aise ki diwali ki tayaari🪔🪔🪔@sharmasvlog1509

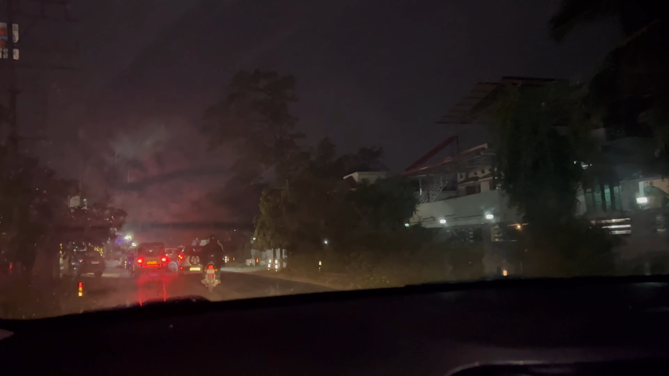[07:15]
कोई गाड़ी मोड़ रहा है या किसी ने ठोक दी? ठोकी है, ठोक दी मुझे लग रहा।